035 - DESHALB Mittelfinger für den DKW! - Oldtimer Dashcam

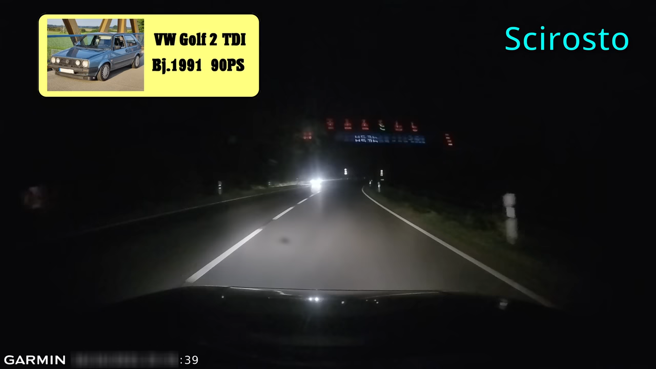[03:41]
Chirosto wieder ein Ehrenmann am Bienen. Denk dran, lieber einmal mehr fragen, als einmal zu wenig. Alles gut? Okay. Und beim Losfahren Schulterblick machen.
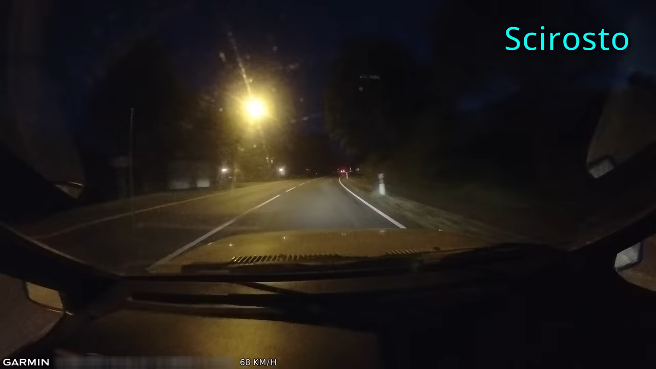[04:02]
Keine Ahnung, ob da auch schon 70 und Überholverbot war. Aber ich weiß gewiss, da vorne ist es. Denn dummerweise ist der Clip noch nicht zu Ende.
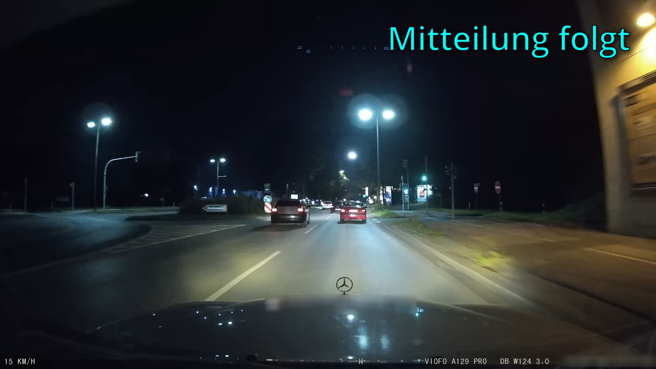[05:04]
Und so ein Fahrmanöver, obwohl das Rote kein Fahrradfahrer, sondern ein Auto ist. Wild.
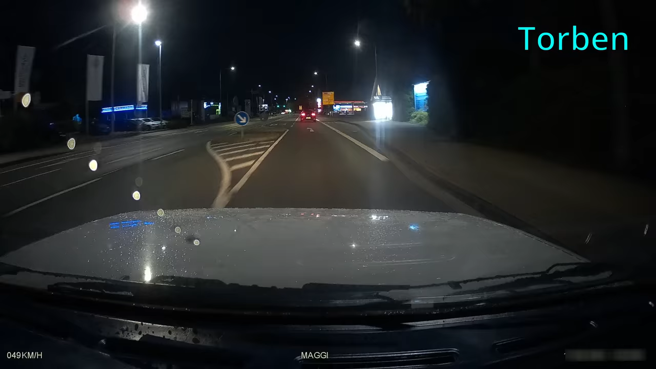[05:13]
Gucken wir uns das Verkehrsschild an. Aha, linke Spur geradeaus und links. Rechte Spur rechts Abbieger. Torben sagt. Hatte ihr sowas auch schon? Situationen antizipiert? Genau gewusst, was so passieren wird? Torben hatte auf jeden Fall recht. Was habe ich gesagt?